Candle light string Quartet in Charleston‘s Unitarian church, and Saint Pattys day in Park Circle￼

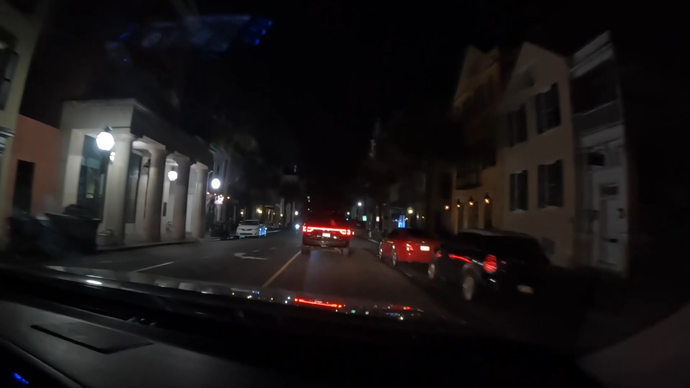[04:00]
We are on Broad Street, down on the peninsula of Charleston.